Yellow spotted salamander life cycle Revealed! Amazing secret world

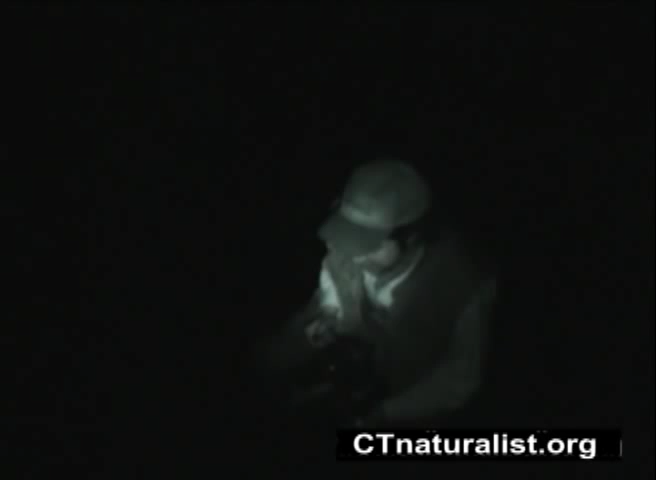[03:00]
all this mud gets churned up, but also all this activity, this disturbance, the leeches can feel my vibrations. So, here's one right now coming at me.
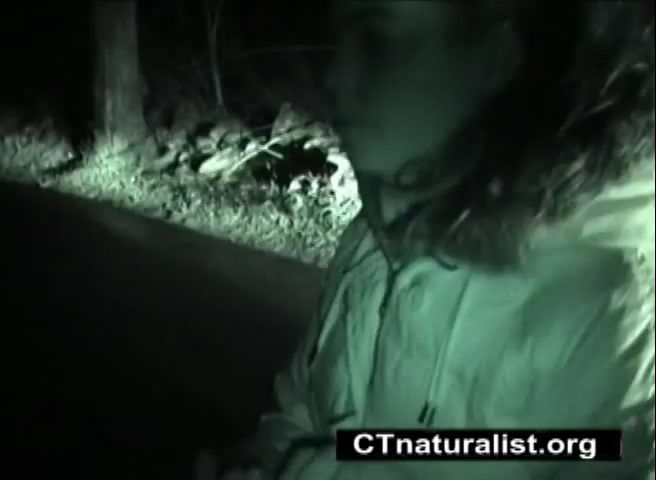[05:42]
Right now, we just took him off the road, and we're going to put him back on the side he wants to go, just so he can get there and get back to mating and get back to the other salamanders.
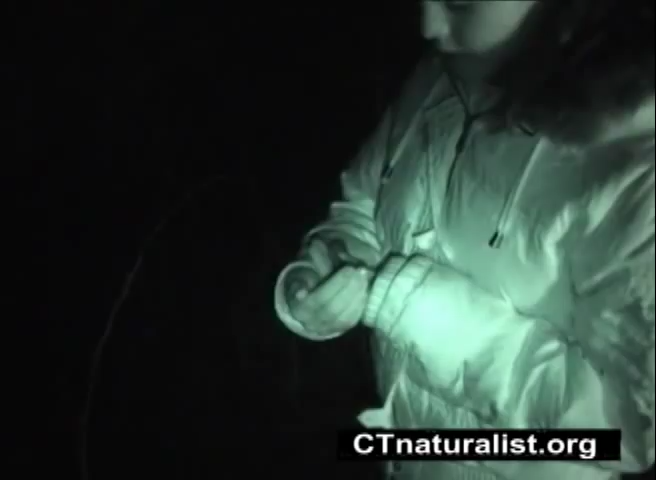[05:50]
So we're going to let this little guy go. Is that something?
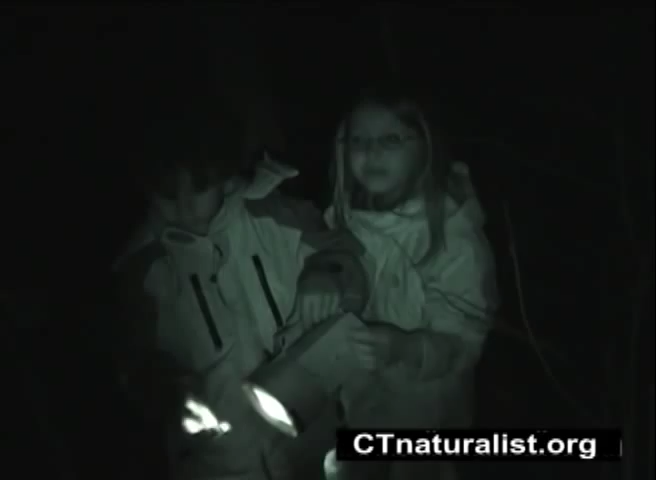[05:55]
It has like a tumor or something on his leg. Is this a different species? What is that? Is that a peeper?